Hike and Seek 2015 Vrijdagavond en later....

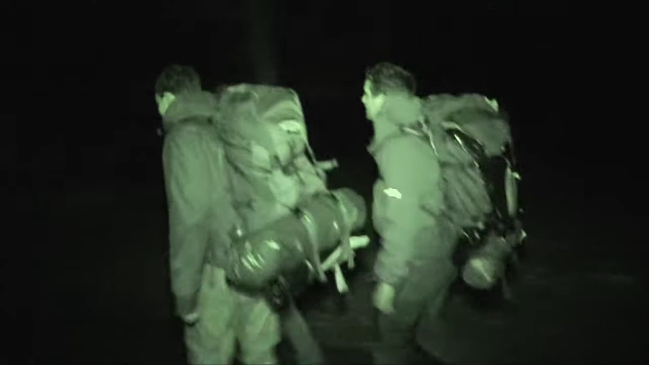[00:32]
Kijk, en daar lopen ze, hikers, net gespot door Sierkes. Helaas, we konden ze niet spreken, maar toch mochten ze weer even een filmpje van ze maken.
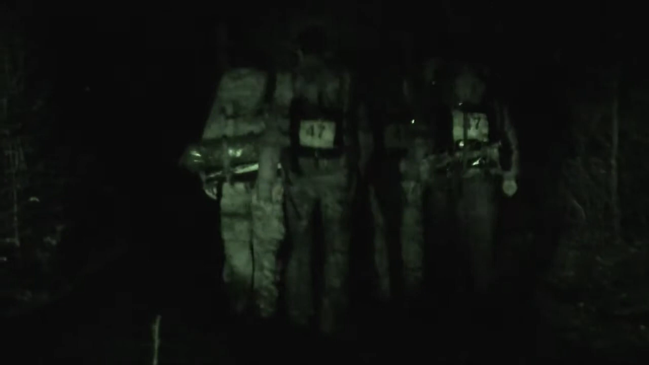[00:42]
Ik wens ze echt heel veel succes. Wat is er gebeurd? Vertel het eens even. Nou ja, we zijn gewoon verneukt.
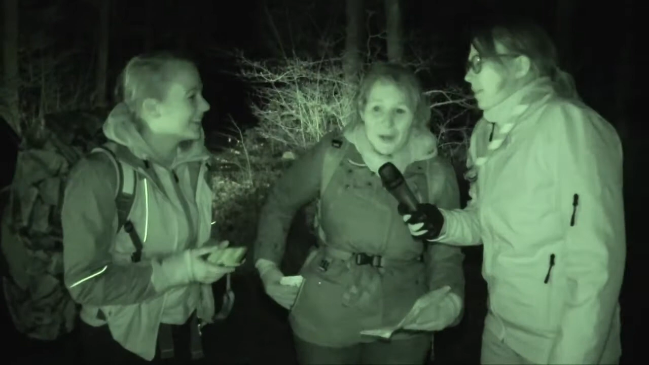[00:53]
We moesten heel hard rennen achter de groene bigara. En jullie gingen gewoon weg. En jullie gingen gewoon weg. We voelen ons verlaten. En we gaan nu spotklakken. En nu zijn we gespot, terwijl we vlak bij jullie waren. Ja, dus midden de 100 meter, dat mag niet. Dus die homo's gaan we pakken. Ik voel frustratie en in ieder geval boosheid. Nee, alleen frustratie. Alleen frustratie. Boosheid is voor andere mensen.
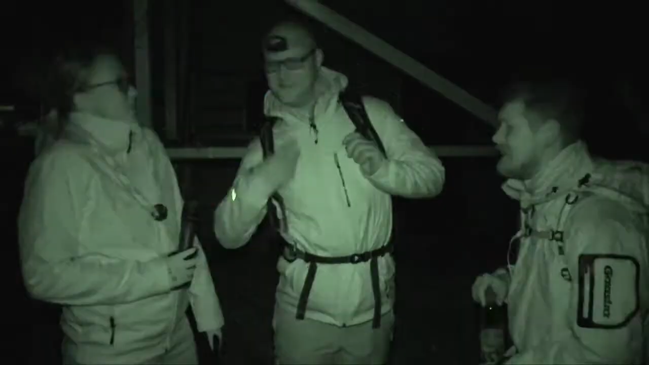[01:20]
Ja, ik sta hier naast Dennis en Joost. En die zullen jullie misschien nog wel kunnen herkennen van een prachtig filmpje van vorig jaar. Namelijk toen zij net uit hun schoonheidsslaapje kwamen van, volgens mij pak een beetje een uur. Mars. En de bierwalm kwam de tent uit. En nou ja, nu ook eigenlijk.
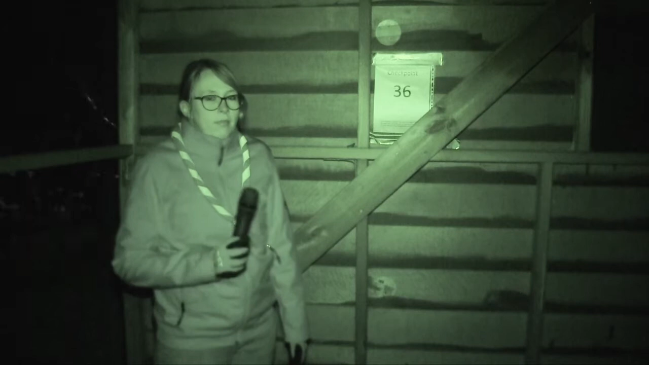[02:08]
We hebben hier net een hikersgroepje gezien. En die zijn naar deze checkpoint gegaan.
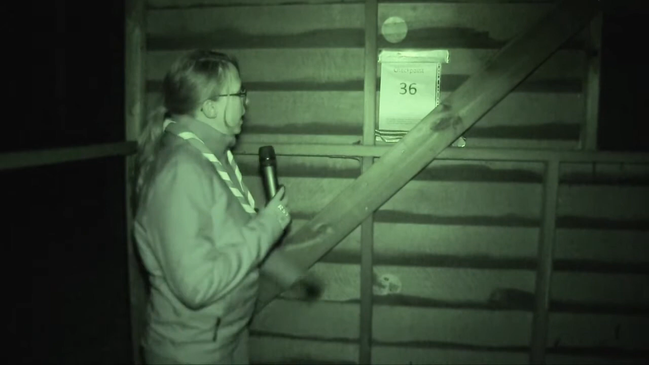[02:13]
Checkpoint 36. Ja, en dan moet je het mooie woord door sms'en, whatsappen. En dan krijg je een puntje. Zijn jullie al gespot? Eén keer? Nee, twee keer.
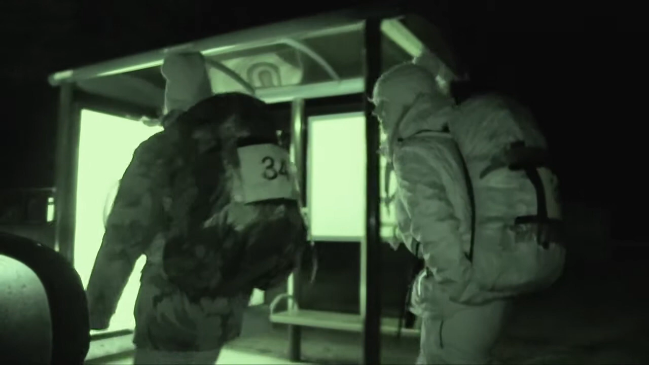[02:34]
Ja, waarschijnlijk twee keer. Maar eentje werd afgekeurd, maar die kan niet afgekeurd zijn. Waarom werd die afgekeurd? Nou, omdat ze ons twee uur eerder gezien hadden. Of binnen twee uur. Maar we waren nog niet eerder gespot. Nou, welkom op Subcamp A. Lekker de fik erin. Die gekke Jacco, die gooit echt van alles op het vuur.